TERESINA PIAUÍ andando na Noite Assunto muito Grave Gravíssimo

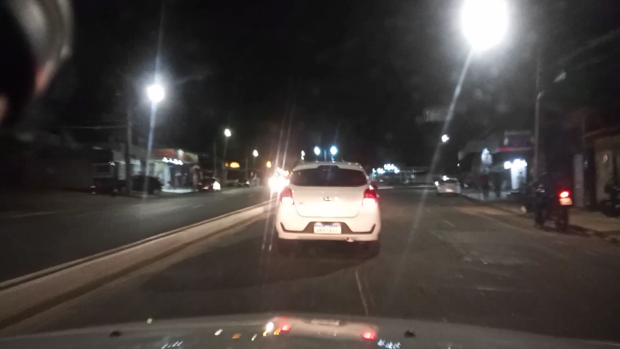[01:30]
E nós estamos andando aqui na noite de Teresina, né? Nós estamos nos aproximando, que vamos passar pelo aeroporto, enfim. Mas nesta noite, apesar que eu estou aqui na belíssima companhia dessas pessoas queridas, do Rubens,